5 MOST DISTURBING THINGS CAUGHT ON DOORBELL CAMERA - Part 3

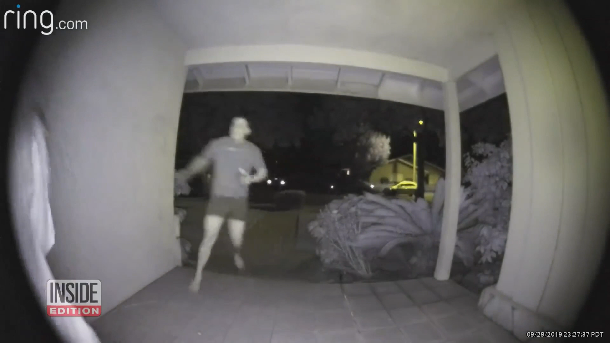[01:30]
Before you know it, she's grabbed by her hair and dragged away by a stranger, leaving you terrified and alone in the darkness. What just happened? A frantic woman races up to a neighbor's door. Will someone help her? Out of the darkness, this guy appears and grabs her by the hair. He drags the woman off the porch. Her screams ring out as the struggle goes on.
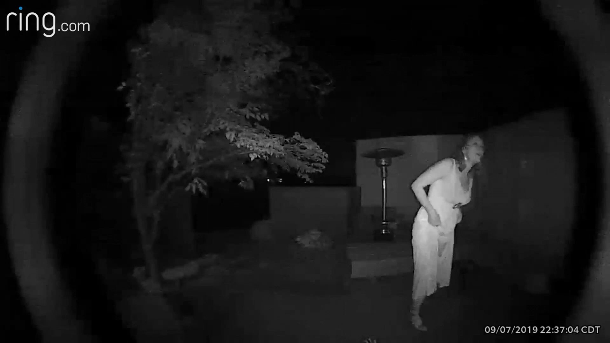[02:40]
In this next clip, a strange woman appears at a suburban home, peering through the windows before disappearing into the darkness. According to the Redditor who uploaded this clip, no one in their neighborhood knows who she is, leaving the neighborhood on edge and wondering what her intentions were.
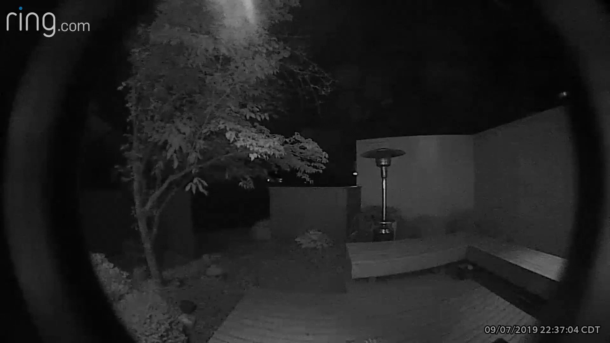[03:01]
In this next clip, the night is silent, but it's not a peaceful one. A woman, seemingly unaware that she's being watched, appears at a stranger's doorstep.